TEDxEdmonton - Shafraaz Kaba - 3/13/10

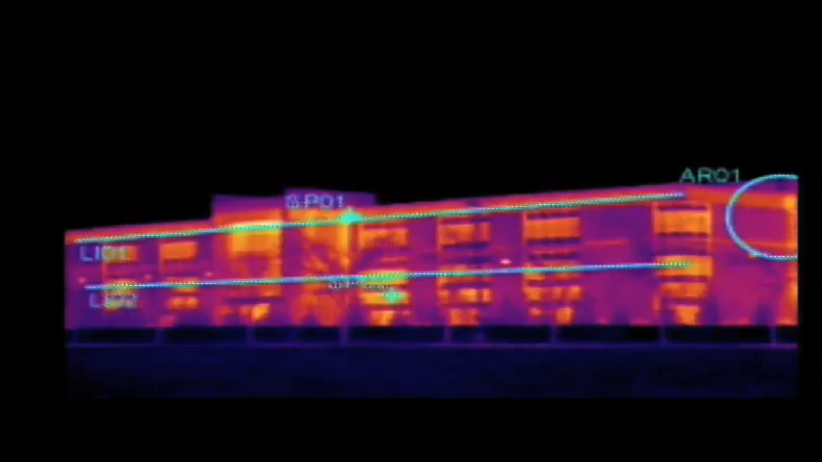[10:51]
The lighter colors show heat loss, and it has very little insulation, and we were very, very concerned, especially in the wintertime last year when we actually saw frost on the inside of the building on the steel, because basically the cold was getting right through the brick, the concrete, and touching the steel, and that creates a thermal bridge, and that thermal bridge is not good.